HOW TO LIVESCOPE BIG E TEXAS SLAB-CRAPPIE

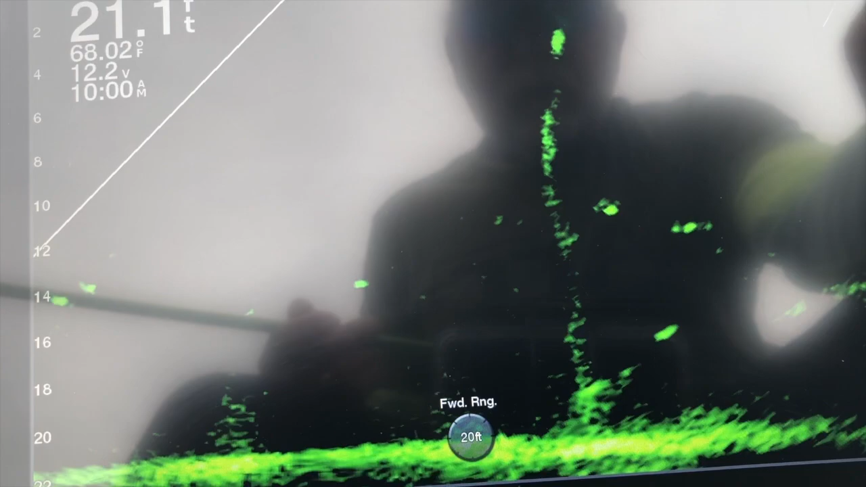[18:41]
On screen: depth 21.1 ft, water 68.02°F
I'm going to be adjusting my, right now, I'm just adjusting the gain a little bit.
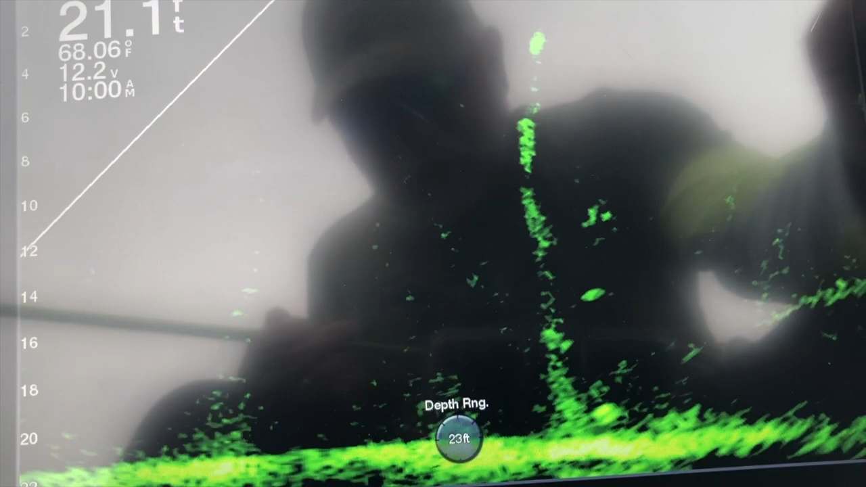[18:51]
On screen: water 68.06°F
I've got it on 57. I usually run 56 to 63, 64, something like that.
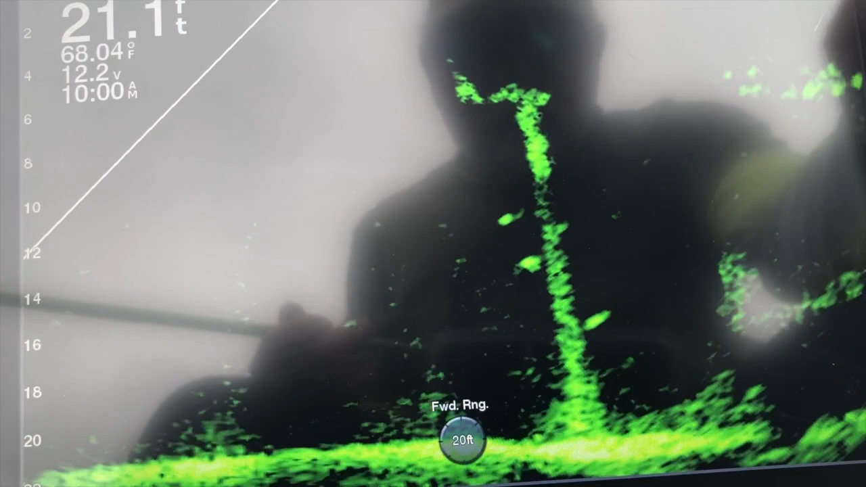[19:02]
On screen: depth 21.1 ft, water 68.04°F
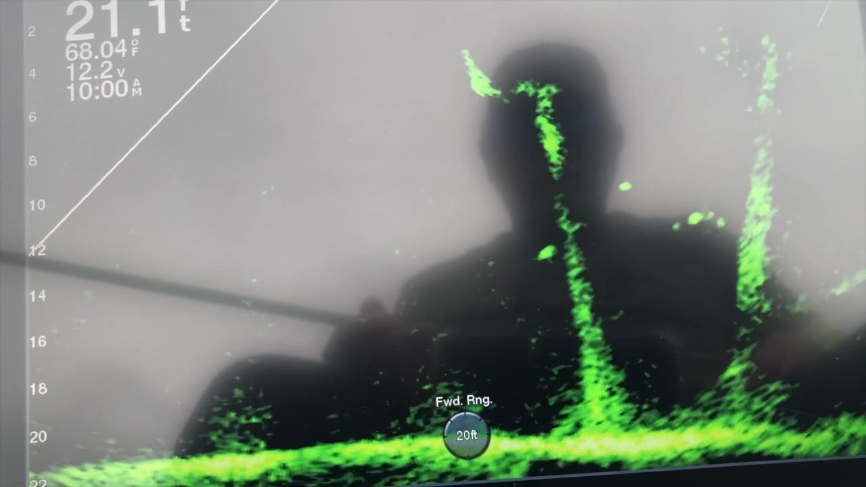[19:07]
On screen: water 68.04°F
Fish right here. Pulling right down on him. See if he wants it.
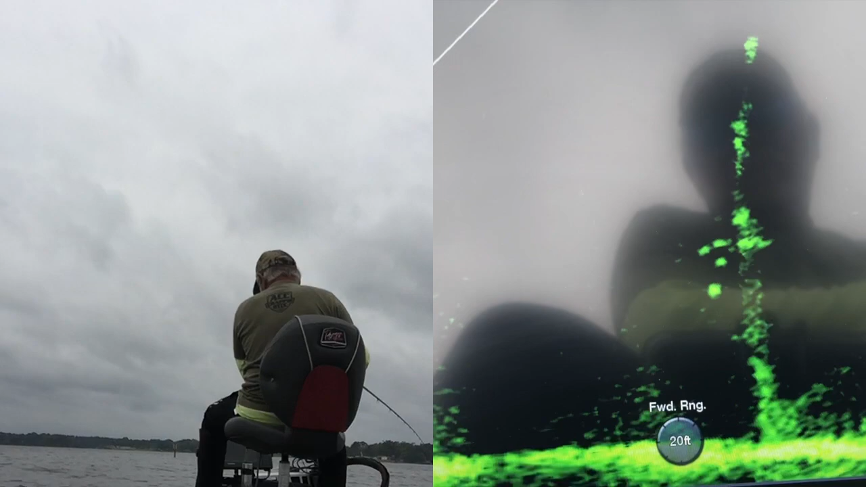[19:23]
Here he comes. Oh, I missed him. I missed him. Drop right back on him, see if he'll hit again. Come on, fish, give me a second chance. One more time. Take it from him. There we go. Give me that second chance, didn't you, bud?
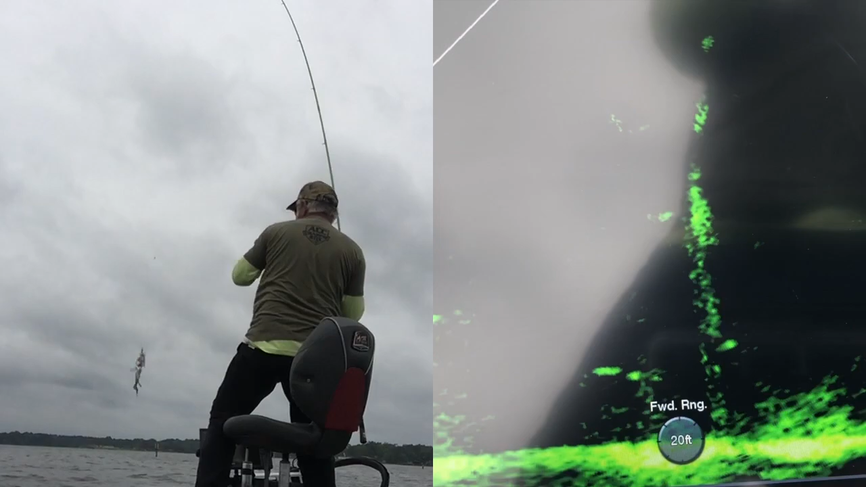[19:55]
He's just a keeper. Nothing special.
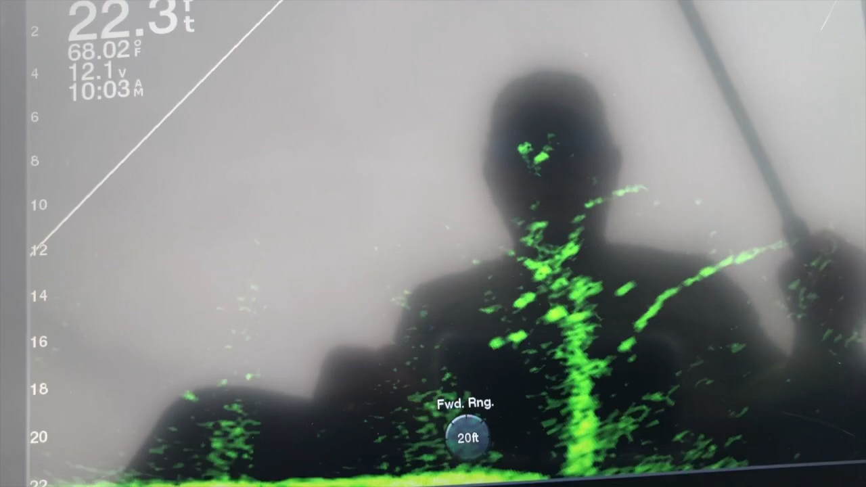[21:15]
On screen: water 68.02°F
Ooh. I don't ever get tired of seeing that, man.
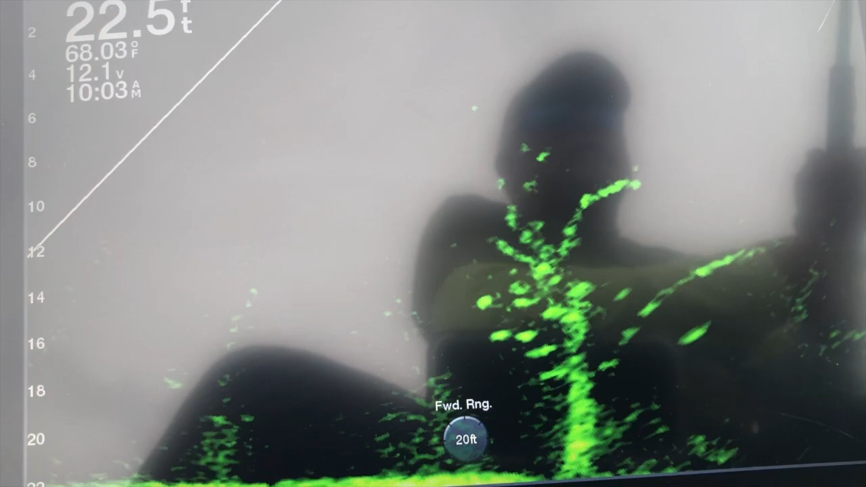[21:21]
On screen: depth 22.5 ft, water 68.03°F
Where's my jig? I don't like to drop until I see that jig. There it is. Oh, I got a fish. He kind of come off the tree. I caught me by surprise there. Okay, let's get lined up here.
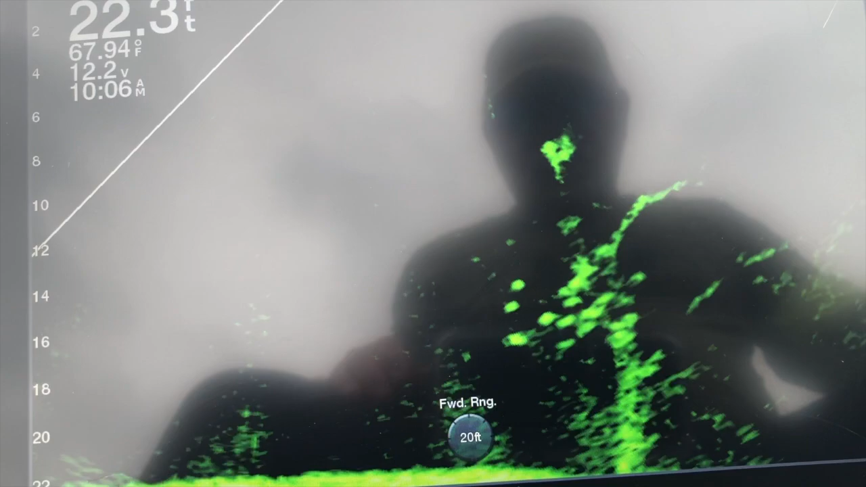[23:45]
On screen: depth 22.3 ft, water 67.94°F
Somebody. Come on. He's chasing it. Oh, that's a little black crappie. Little black crappie.
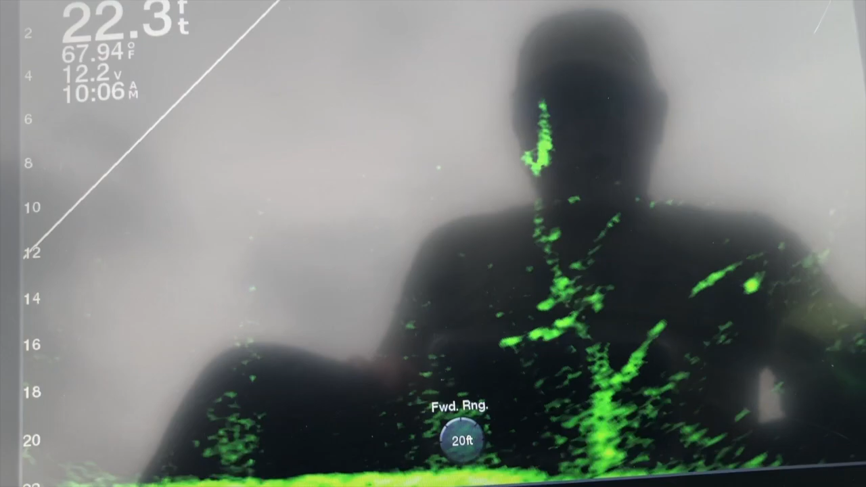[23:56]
On screen: depth 22.3 ft, water 67.94°F
Tell by the way he bit.
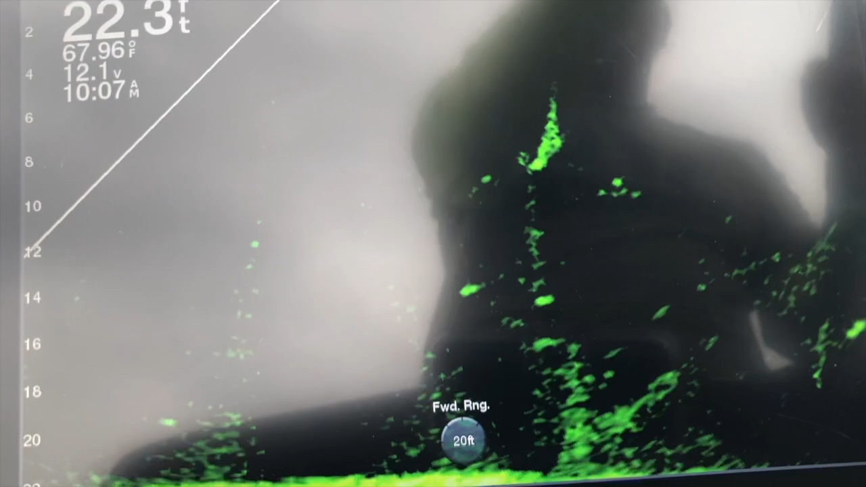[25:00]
On screen: depth 22.3 ft, water 67.96°F
Black crappie is. I'm gonna throw him back.
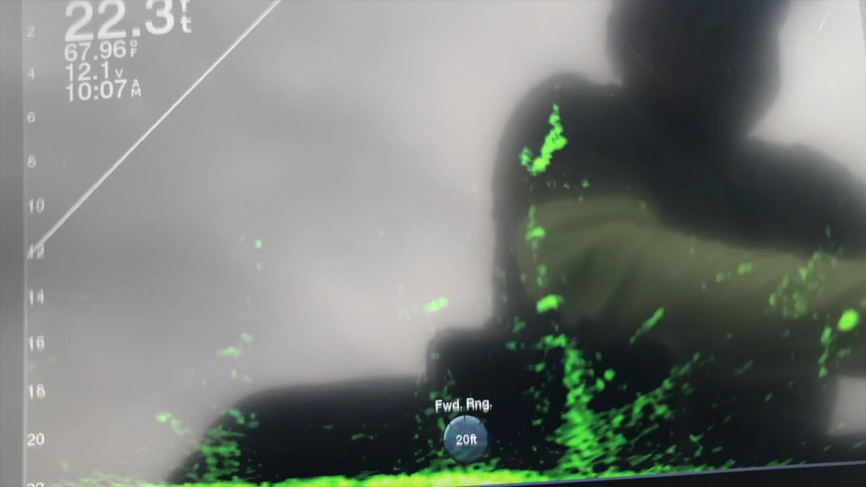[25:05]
On screen: depth 22.3 ft, water 67.96°F
I think TV adds a couple pounds to them, makes them look bigger. Now that fish, if you noticed, when he started following the bait,
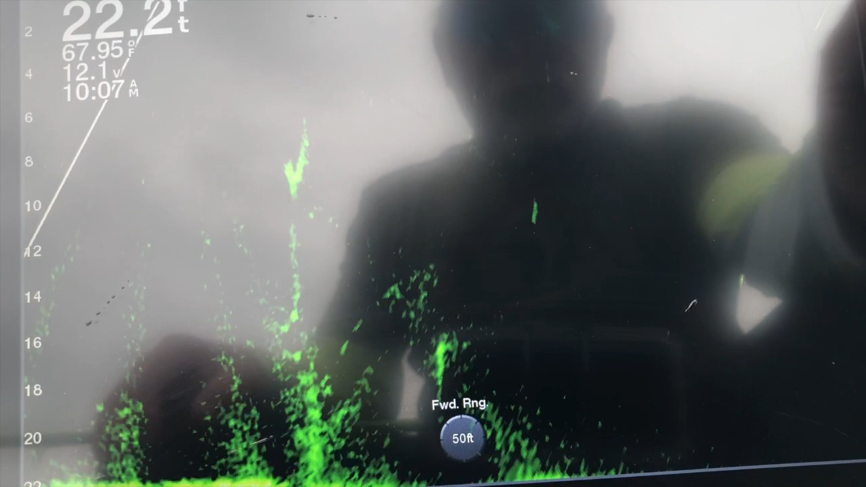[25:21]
On screen: depth 22.2 ft, water 67.95°F
he was he would not bite until I sped up the retrieve, and he thought.
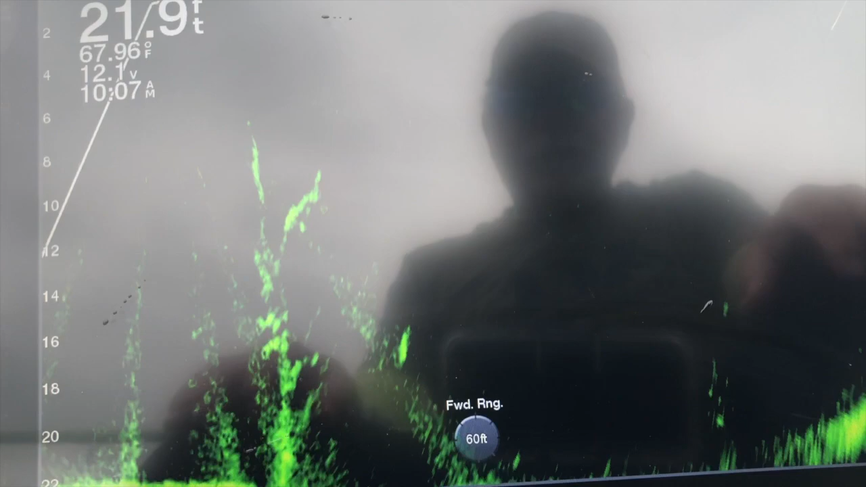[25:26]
On screen: depth 21.9 ft, water 67.96°F
Excuse me, thought that bait was getting away.